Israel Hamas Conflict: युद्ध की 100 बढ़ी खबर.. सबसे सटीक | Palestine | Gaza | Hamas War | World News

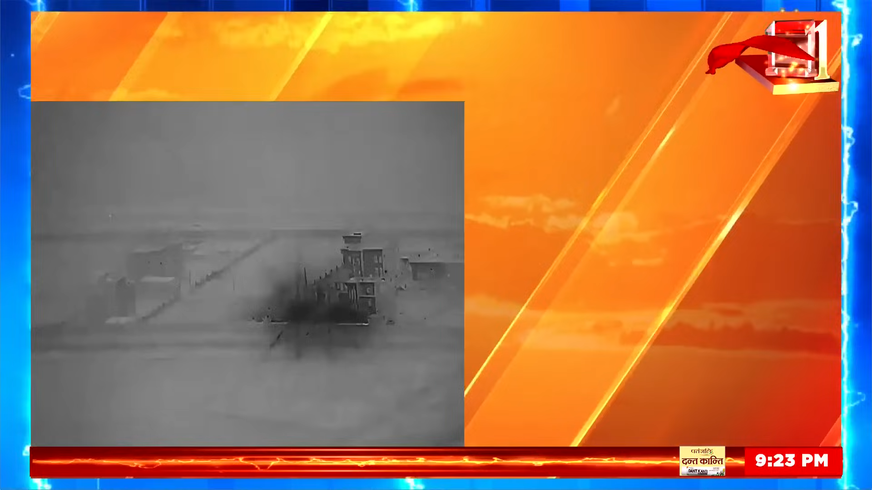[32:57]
اسرائیل کے جاری کر بڑے ہوائی حملے کا دعویٰ کر دیا بتائے گیا کہ وہاں ایران کی سینہ آئی آر جی سی اور اس کے چرم بنتی سنگتھن کے ٹھکانوں کو نشانہ بنایا گیا
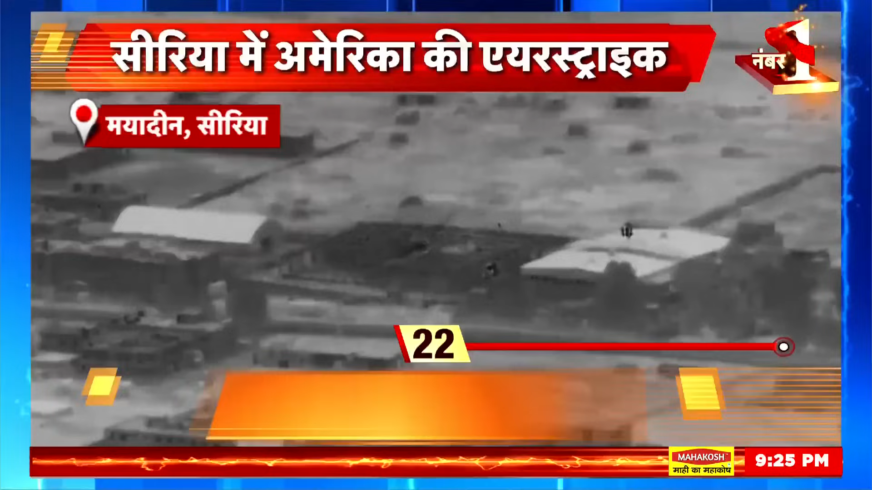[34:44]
کے چرمپنتی سنگھتھن کے لڑاکوں کو ٹریننگ دی جاتی تھی جبکہ دوسری ائر سٹرائک سیریہ کے ابو کمال علاقے میں کی گئی
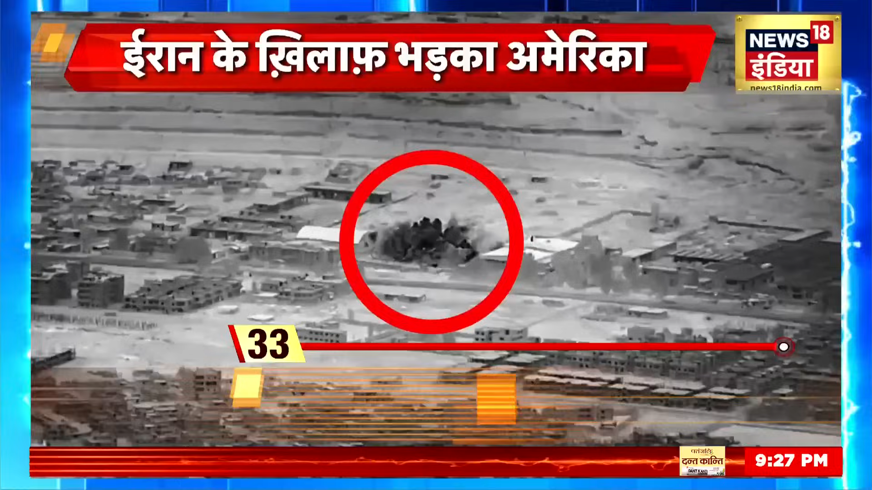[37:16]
حملے شروع ہو گئے تھے اور تب سے ہی امریکہ اپنی سرکشہ کے لئے ایران کے چرمپنتی سنگٹن کے ٹھکانوں کو تباہ کر رہا ہے لیکن مانا جا رہا ہے کہ